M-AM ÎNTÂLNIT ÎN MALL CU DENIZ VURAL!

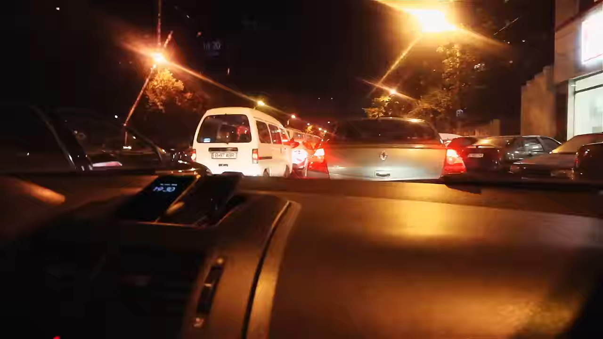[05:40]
Și ne-am blocat în trafic. Traficul de București la 9 seara, 7 seara.